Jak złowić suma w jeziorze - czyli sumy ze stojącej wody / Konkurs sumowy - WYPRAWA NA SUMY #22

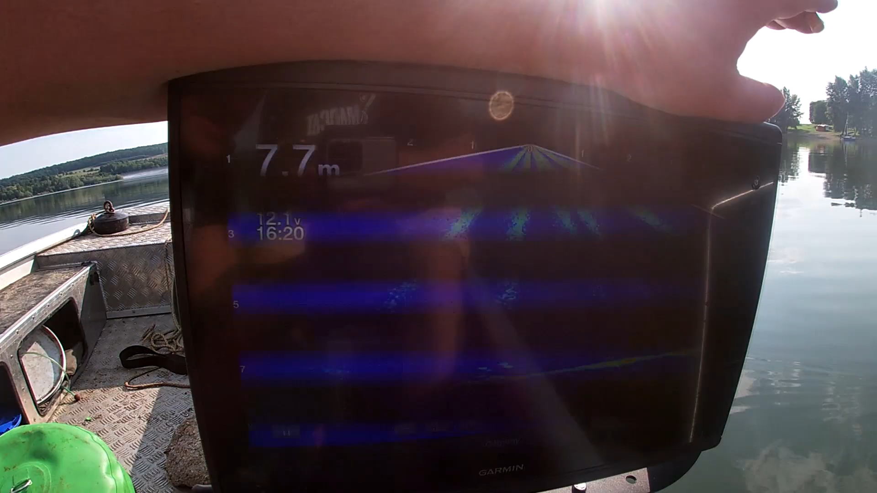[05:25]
On screen: depth 7.7 m
7,70 tutaj jest łagodne dno, nie ma nic. Trochę zapisów ryb przy dnie.
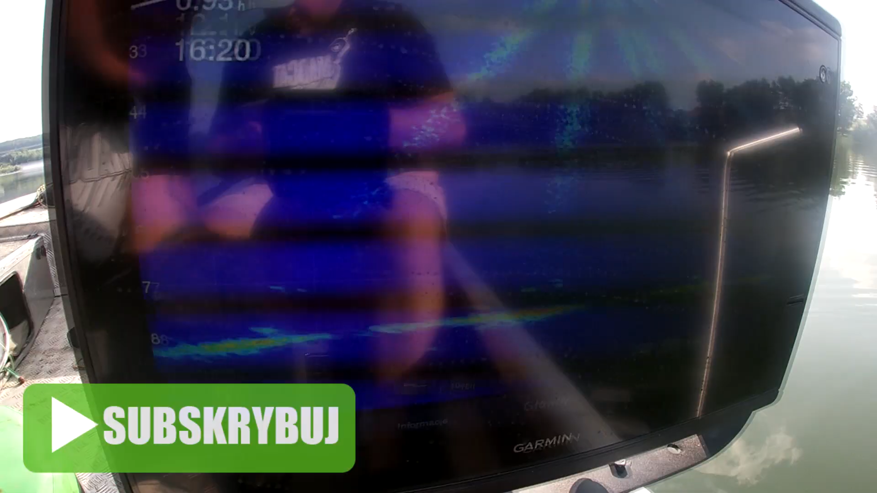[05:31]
I tym w zasadzie będziemy się z Tomkiem dzisiaj sugerować, bo nie sięgniemy koryta rzeki, które tutaj jest na tym zbiorniku.
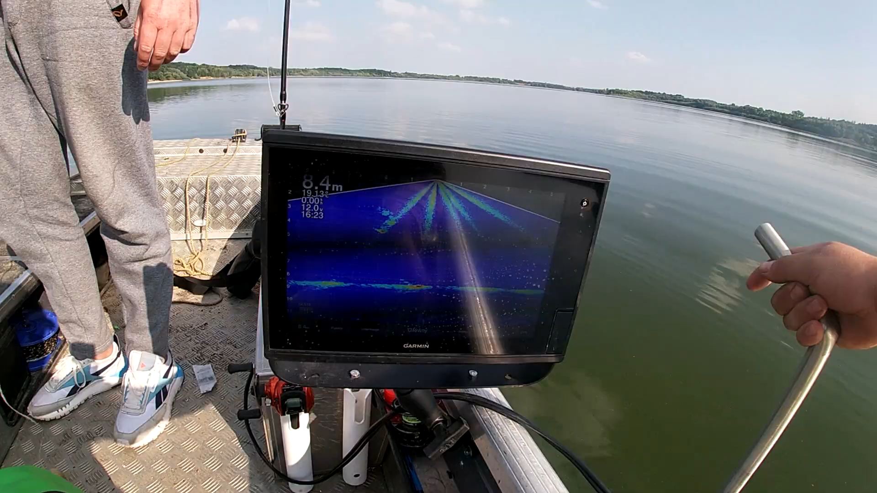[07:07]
Pewnie nie będzie widać komuś nawet tego. A, poszedł, widać. Widać, tak? Mhm.
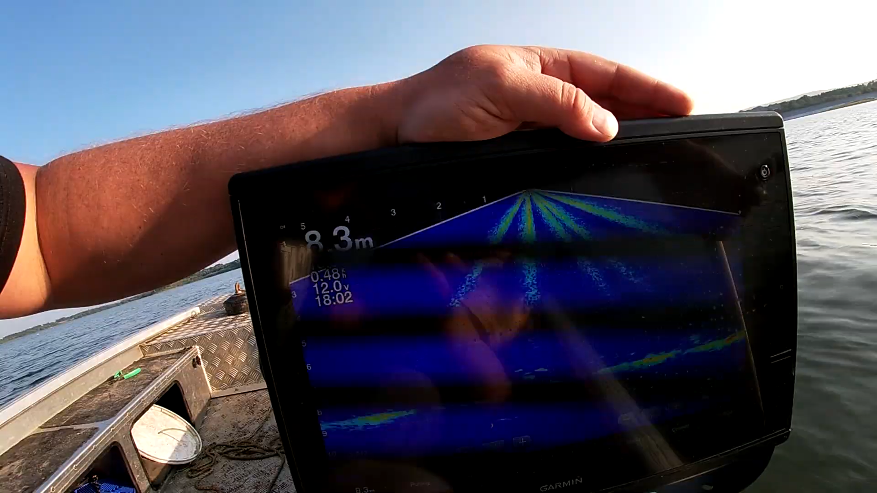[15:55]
On screen: depth 8.3 m
Tomek wcześniej go gdzieś zauważył. Musisz wygiąć, Tomek, chyba.
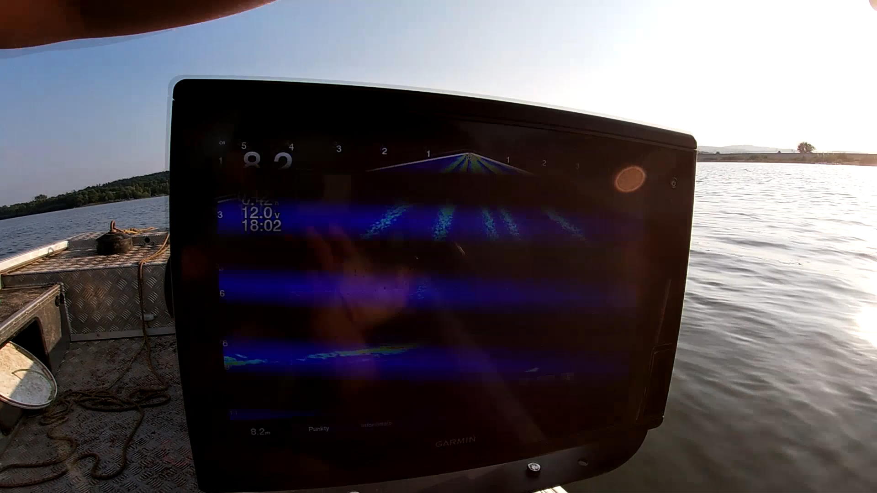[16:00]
O, właśnie, coś takiego. Nie wiem, czy będzie widać. Ale był przy 3 metrach, wiesz? No, musi być na 3 metrach.